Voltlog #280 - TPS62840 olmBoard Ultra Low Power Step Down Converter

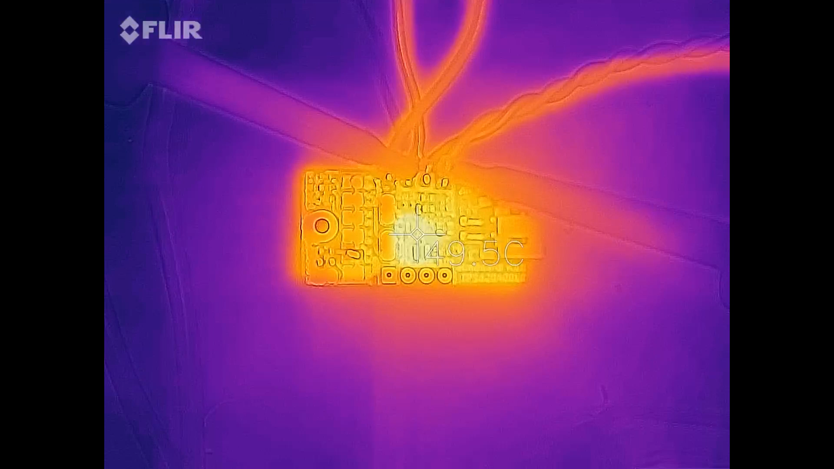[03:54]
I'm gonna let it output the maximum output current of 750 milliamps from an input voltage of 4.2 volts and see how it copes with the temperature increase. I ran it for almost a full hour in an ambient of 22 degrees celsius but the chip temperature
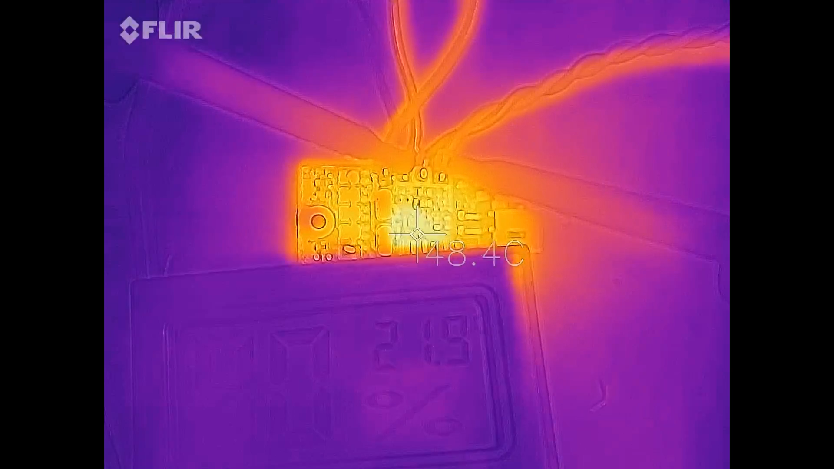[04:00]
never went over 50 degrees celsius so it can certainly output its maximum rated current without overheating. Finally, I measured the output noise using my oscilloscope with a low inductance ground connection right out the output of the module.